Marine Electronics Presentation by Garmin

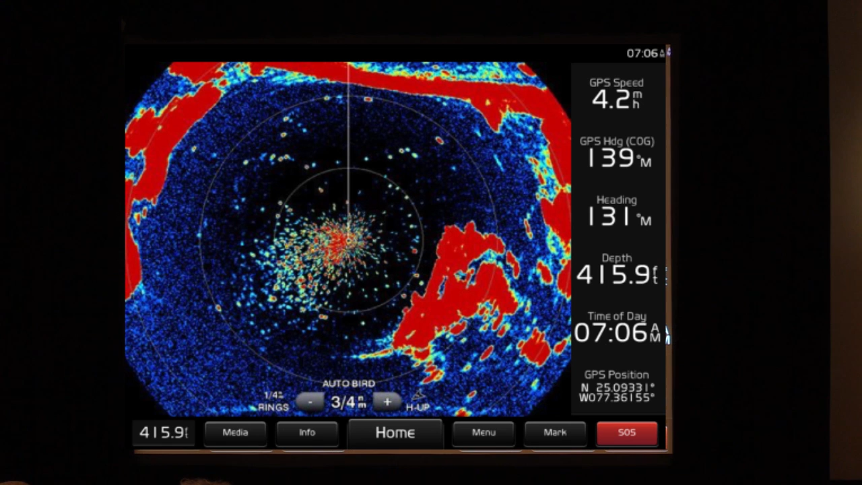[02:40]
So we brought that, we garminized the units now to where if you wanted to go in and show birds, we actually have a bird mode that you can press on the user interface now, and it'll automatically optimize the gain settings on there.
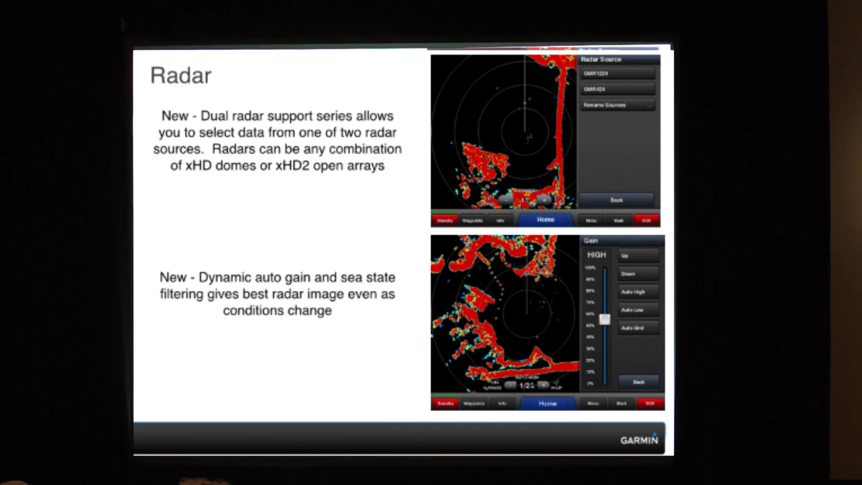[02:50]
And that's dual radar support, dynamic auto-gain settings. We also give you 2D, 3D views on your radar, and then MARPA targeting.
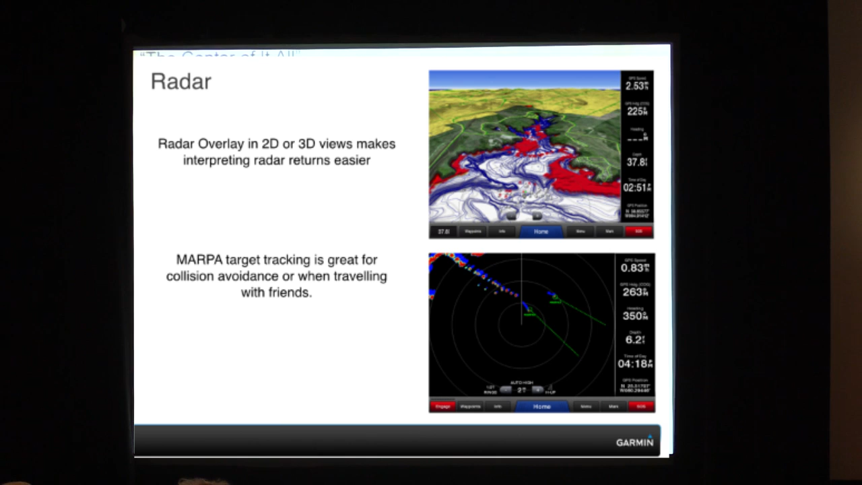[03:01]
Sonar. So the one screenshot that you actually saw, which was 17,000 feet, that's from our GSD-26. That's our black box sonar device.
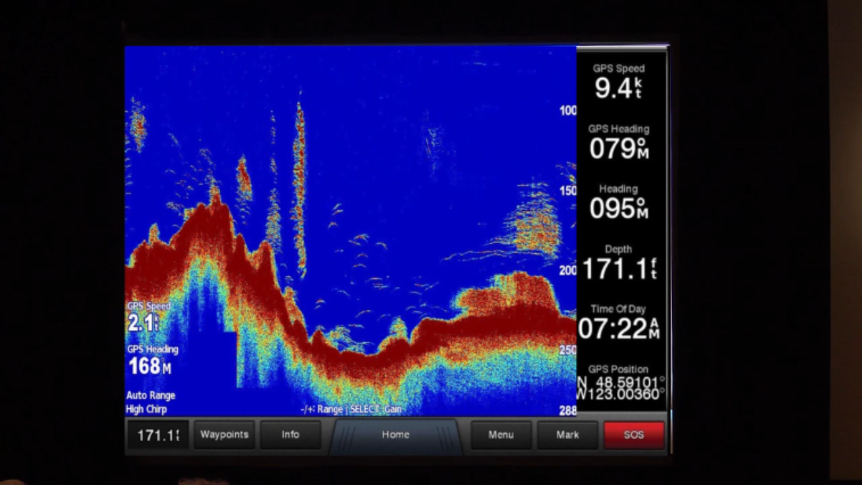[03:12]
On screen: depth 171.1 ft
This is a chirping screenshot here, giving you great target separation. GSD-25. This is a new sonar black box that we just came out with. And what this will actually show you here is some of our down view and side view scanning sonar images. So now you can get more or less a photo-like image of what's beneath the vessel. How does this come into play on larger vessels? If you're looking for a good anchor point, you can actually see what the bottom looks like.